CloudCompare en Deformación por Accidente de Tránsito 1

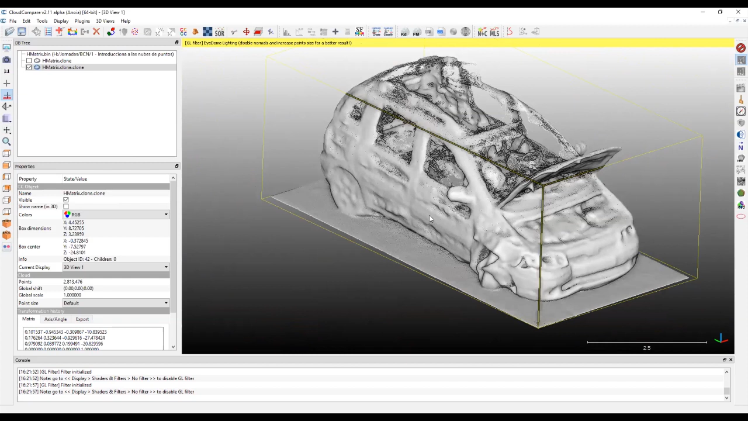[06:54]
Si coincidimos en que hay zonas planas del objeto real, que aquí se ven deformadas por el error en la lectura de la herramienta que has utilizado, ¿por qué vamos a interpretar que las zonas deformadas no padecen del mismo problema? Porque los algoritmos de fotogrametría, cuanto más caos, más exactos son.
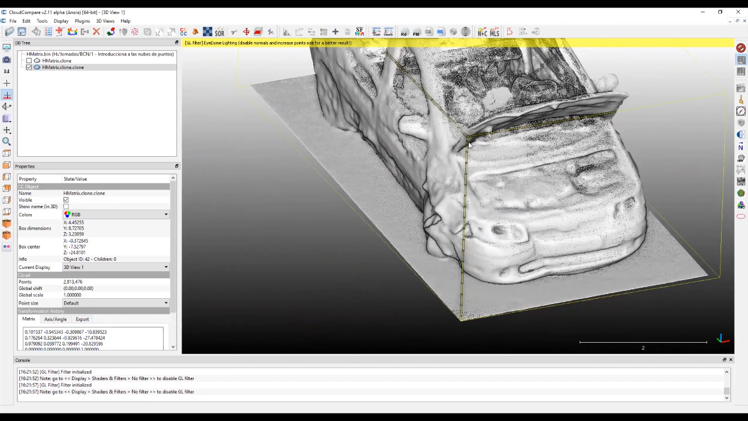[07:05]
Cuanto más dañado está, ten en cuenta que al final lo que vamos a analizar es la parte dañada del vehículo, la parte que en teoría está bien en un principio, nos da igual porque está bien.
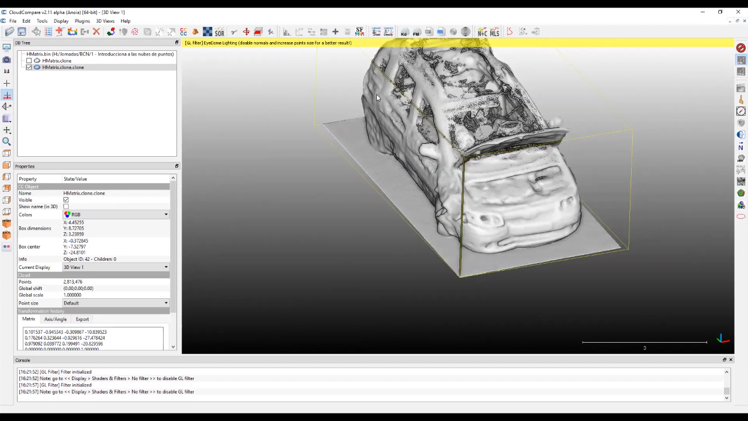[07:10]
Entonces, hay que tener en cuenta, si nos fijamos, la zona dañada del vehículo es la que menos imperfecciones, menos, ya te digo, el efecto huevo frito que le llamo yo, presenta.
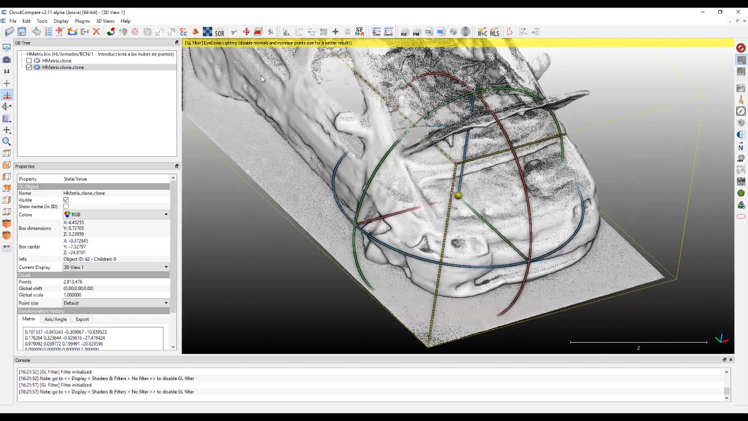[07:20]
Porque el algoritmo, a la hora de comparar fotografía contra la fotografía, las aristas, los ángulos, todas las imperfecciones que nos pueda parecer que generan los daños,
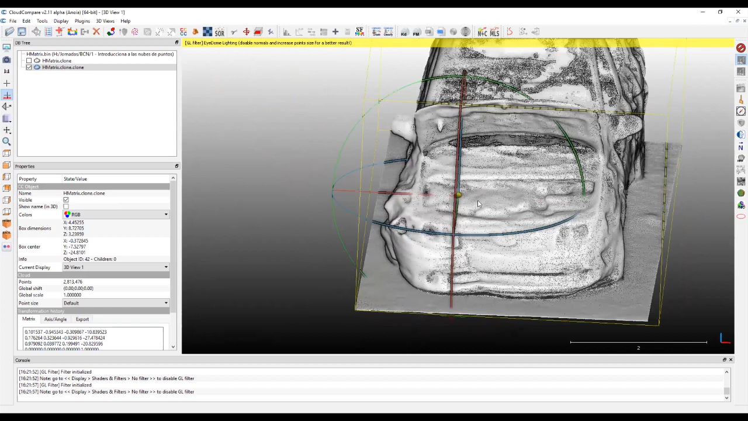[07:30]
es lo que ayuda luego al programa de fotogrametría a ver la igualdad entre este, por ejemplo, vértice y el otro.
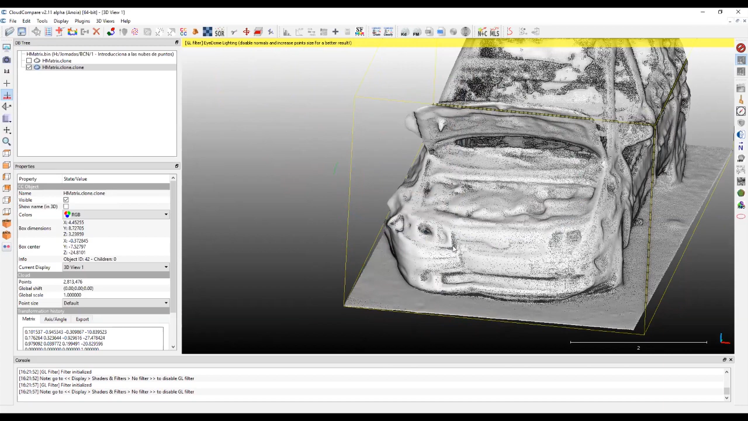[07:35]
En una fotografía es muy fácil para él, sin embargo, encontrar que esta zona completa y absolutamente plana,
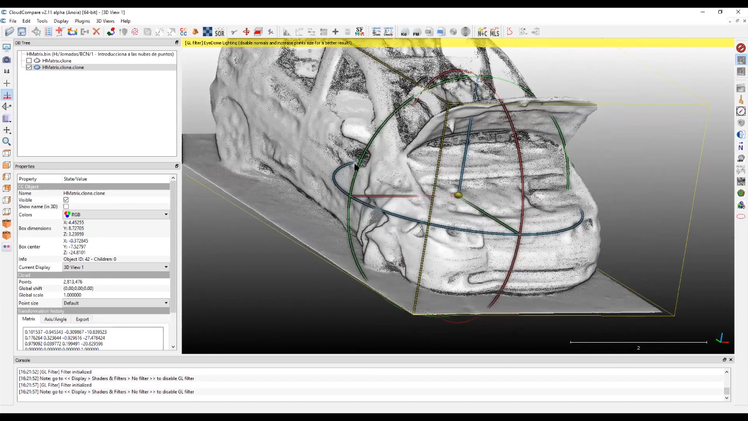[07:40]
que es exactamente igual de plana en la zona siguiente, le cuesta mucho más porque no ve diferente.
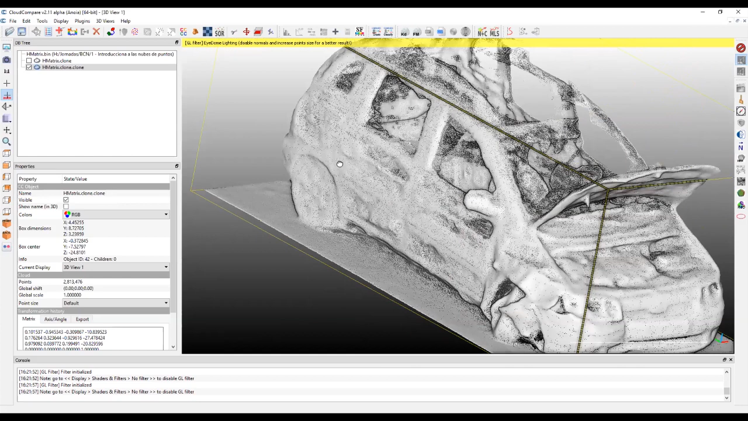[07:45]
O sea, es todo igual, todo, y encima si hay reflejos todavía peor.
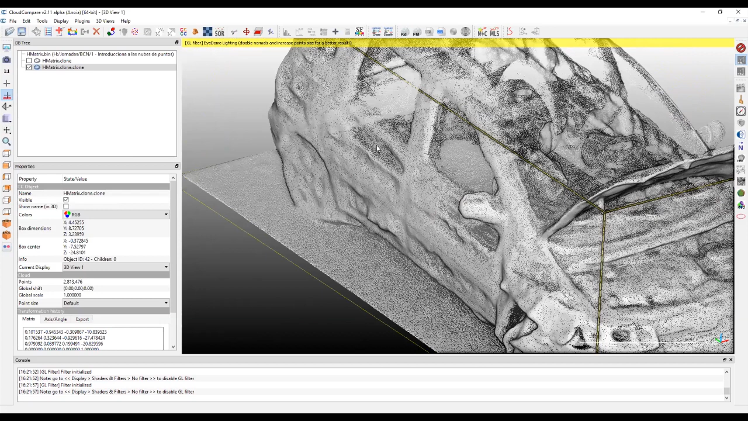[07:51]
Entonces, él no termina de apreciar con la misma calidad la ubicación del píxel de la foto, que aquí lo tiene muy fácil, porque ya veis que tenemos objetos aristas, ángulos muy pronunciados,
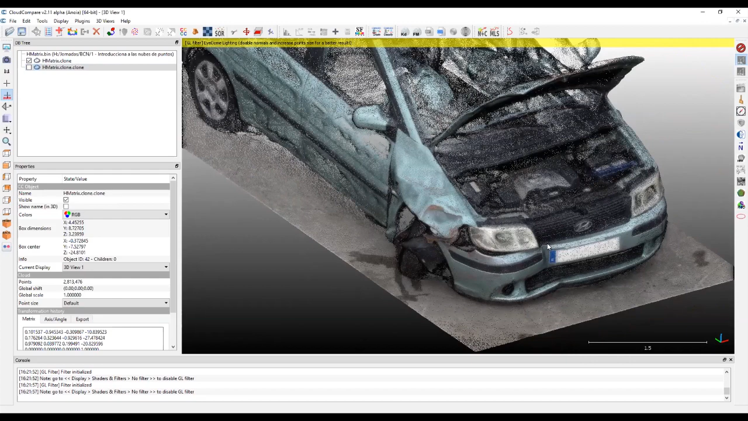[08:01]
lo cual hace que a la hora de generarse las nubes de puntos sea más exacta.
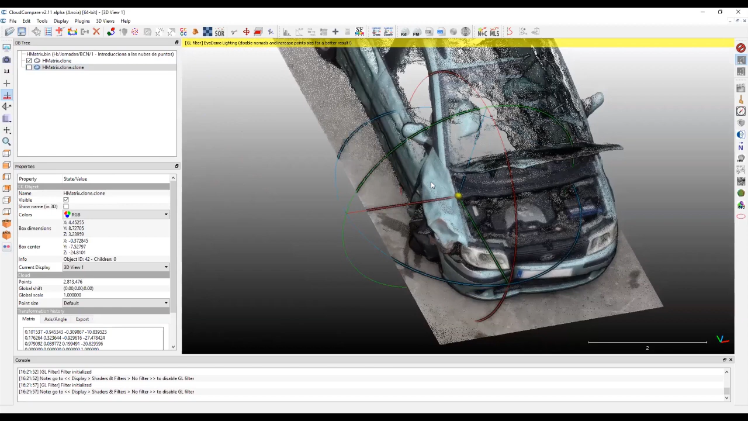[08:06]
Cuanto la aleta, delantera derecha, que está dañada por el impacto,
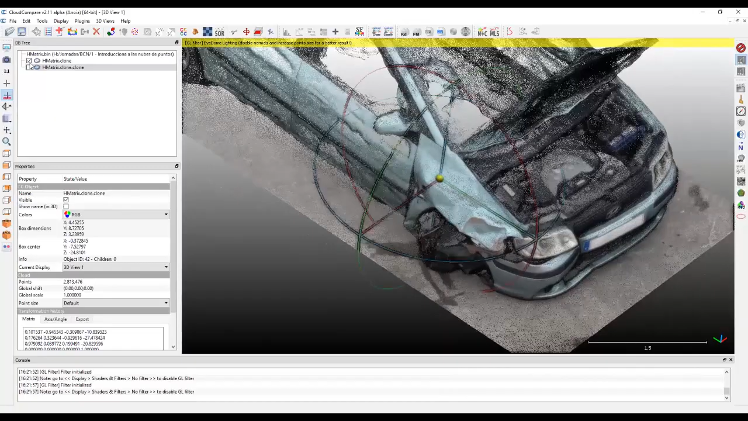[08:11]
presenta a efectos reales una mejor calidad de lo que es la orografía real de esa aleta, la zona sin deformar,
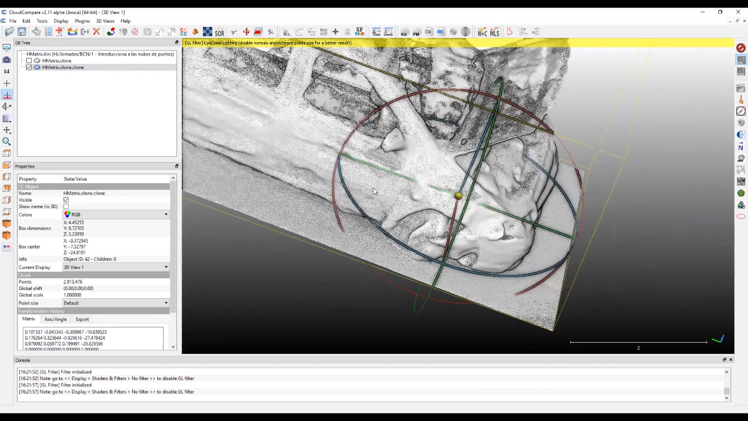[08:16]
que nos la deforma porque no ha sabido leer la diferencia entre una fotografía y otra de una manera tan
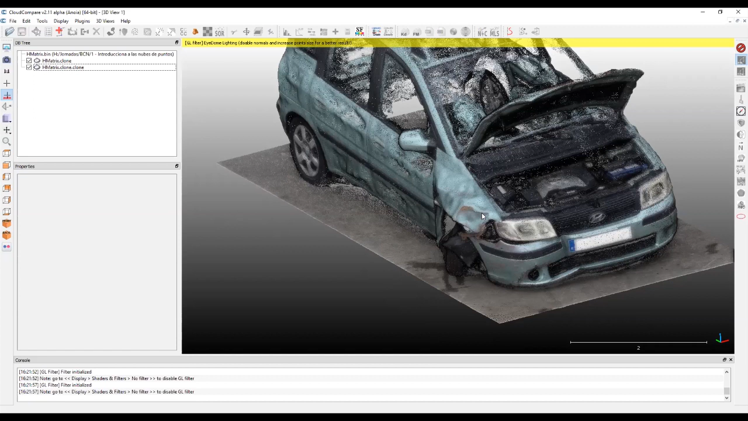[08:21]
exacta como con esta zona tan evidentemente dañada y abollada.
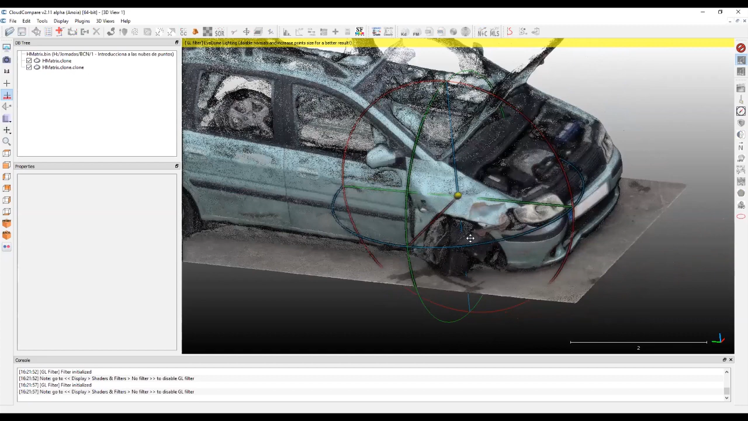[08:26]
De la misma manera, como se puede ver, las ruedas nos las hace bastante bien porque presentan formas, presentan aristas.